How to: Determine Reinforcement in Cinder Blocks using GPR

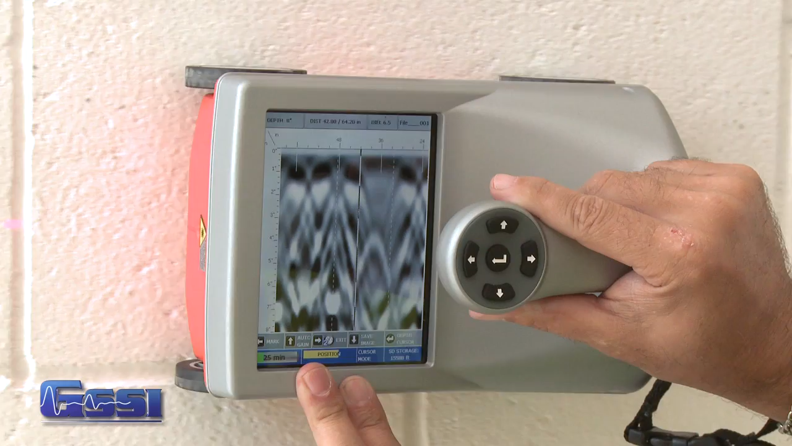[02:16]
What I have here, this spot right here, this particular one, I see a hyperbola.